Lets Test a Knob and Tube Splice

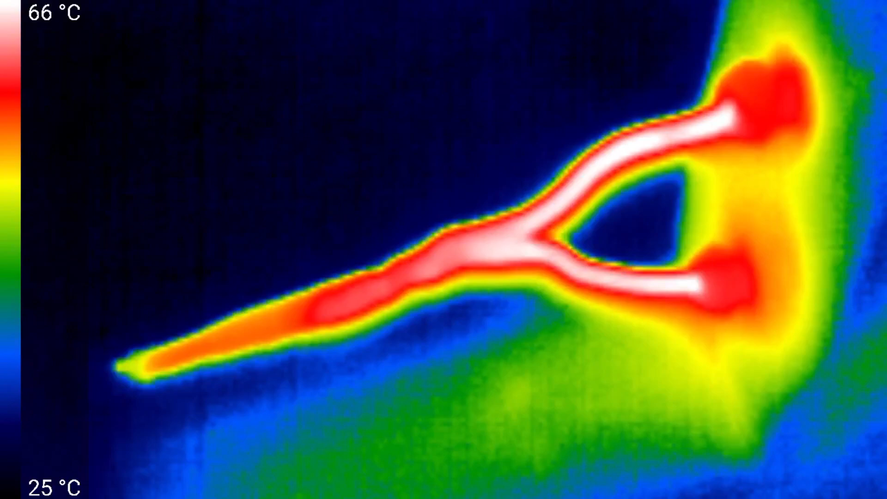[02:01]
On screen: scale top 66°C, scale bottom 25°C
And certainly, the bulk of the splice is not the hottest part. So those electricians a hundred years ago certainly knew how to do splicing. Well, let's up the current by 10 amps.
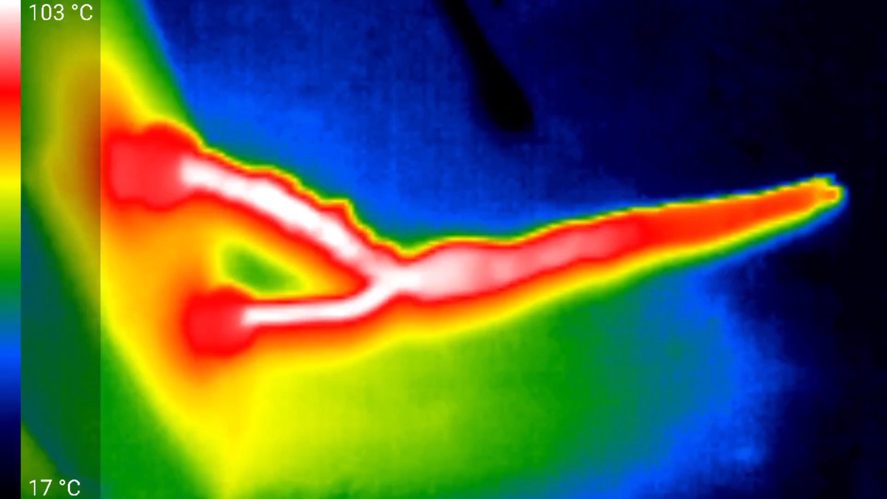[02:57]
On screen: scale top 103°C, scale bottom 17°C
And that's really where the transition from the white hot to the red hot colors on the IR image are. So if I were to point to it, I would think that the splice is somewhere around here. We are certainly seeing now the end of the wire getting
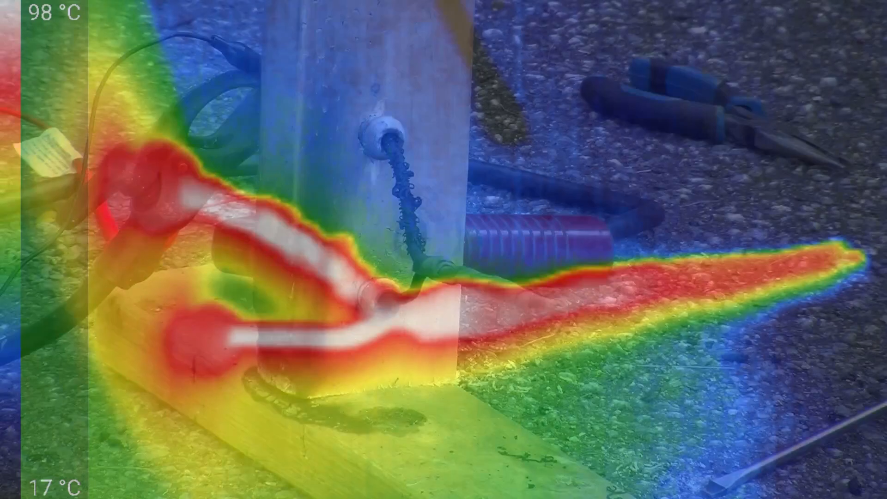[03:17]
On screen: scale top 98°C, scale bottom 17°C
warm as we would expect as a result of heat conduction down the copper. But clearly, the maximum heat is where the current is flowing. And that is from here and around up to here. So I think what we'll do is once again up the current.
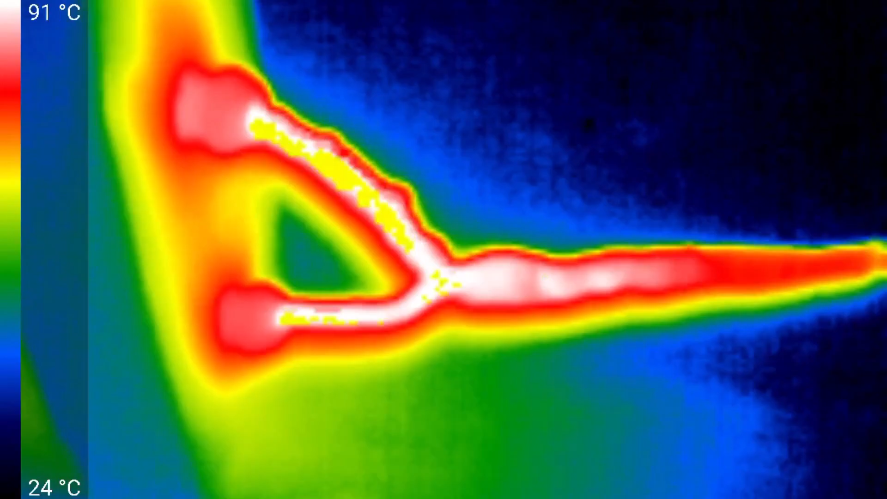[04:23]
On screen: scale top 91°C, scale bottom 24°C
That, of course, wouldn't necessarily be happening if there was a fair amount of current flowing in that leg of the splice. So once again, we will up the current.
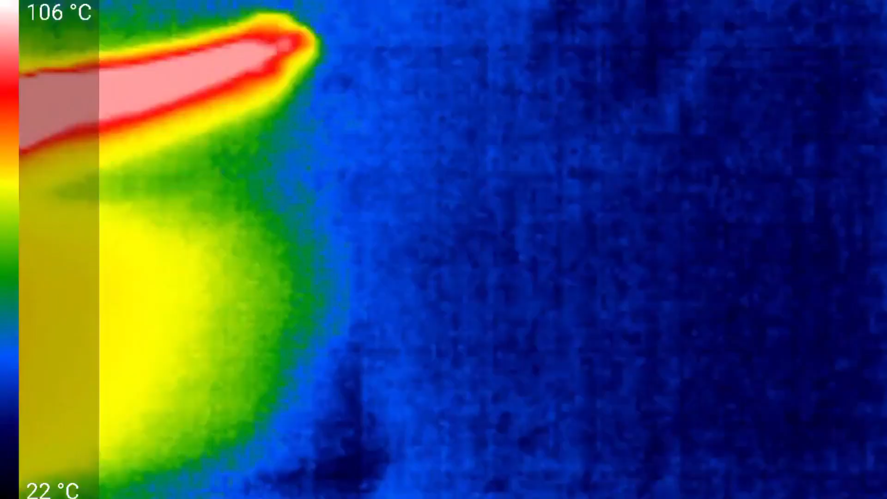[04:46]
On screen: scale top 106°C, scale bottom 22°C
220 or so celsius maximum. So I'm thinking the rubber is beginning to burn. Interestingly, where the splice is, we're still doing pretty good relative to everything else. So that says a lot for those splices. And I think what I will do, because I'm beginning to lose batteries and light, is probably up the current a bit more just to speed things up. Because I'd really like to see whether it's the splice or the wire that gives.
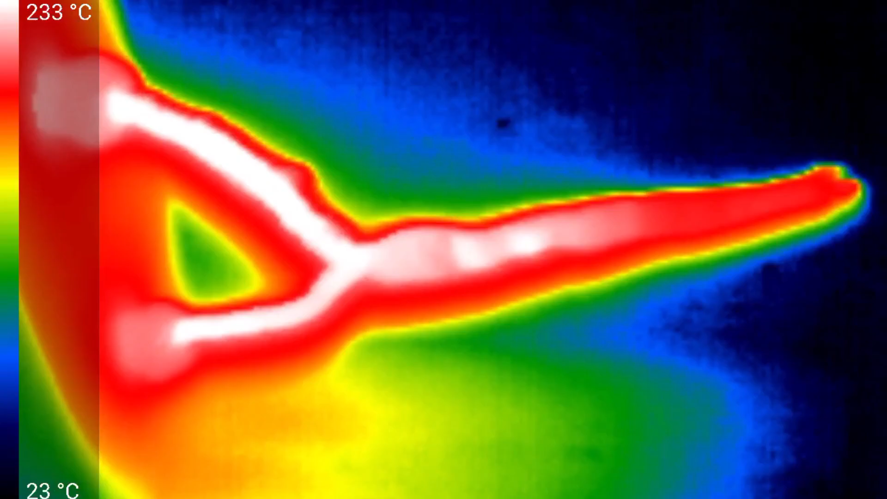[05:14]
On screen: scale top 233°C, scale bottom 23°C
That's now 100 amps. Certainly a lot more smoke happening. And some rubber is melting and dropping from the wire.
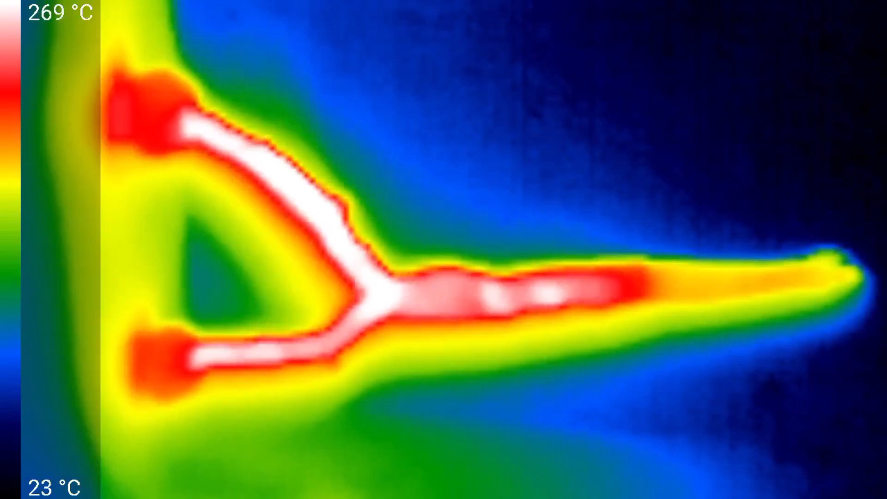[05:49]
On screen: scale top 269°C, scale bottom 23°C
And I'm hearing a bit of crackling, sort of like wood burning. But from past experience, I don't think it's actually wood. It's probably the wire, maybe the insulation.
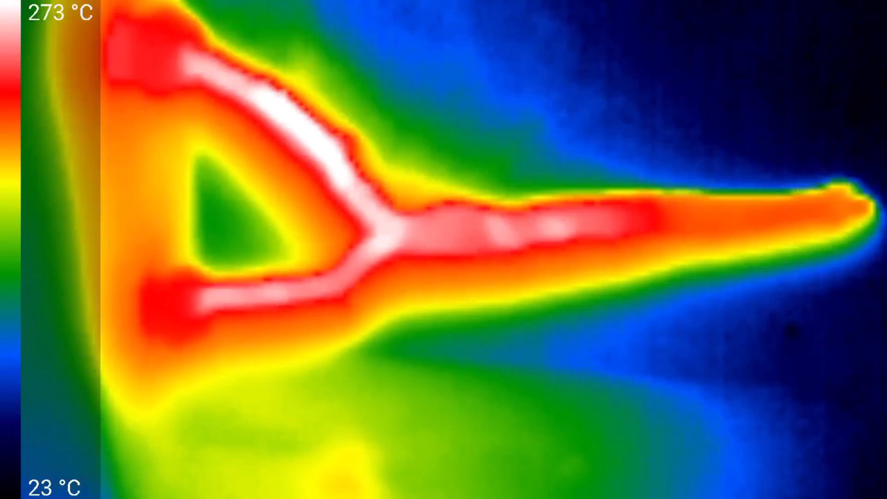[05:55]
On screen: scale top 273°C, scale bottom 23°C
Oh, and I see the top of the insulation up here is now
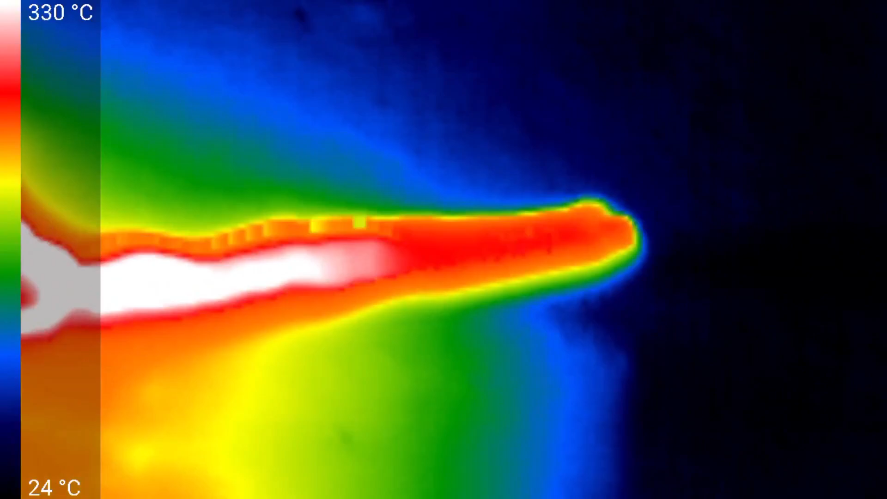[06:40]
On screen: scale top 330°C, scale bottom 24°C
That's for sure. So it certainly shows that those splices are so good that it made a lot of sense to just cover them with tape and no need for a box,
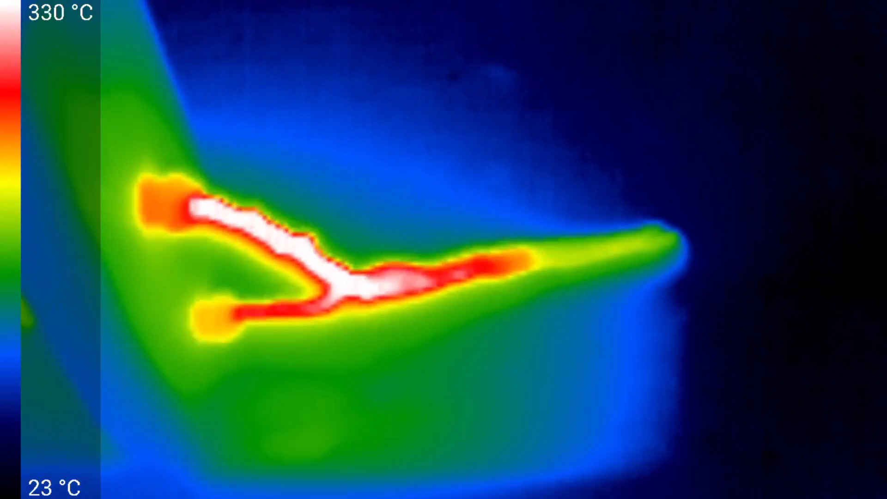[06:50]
On screen: scale top 330°C, scale bottom 23°C
even though we're used to boxes today and really need them for our types of connections. I just upped it to about 115 amps. And my circuit breaker blew.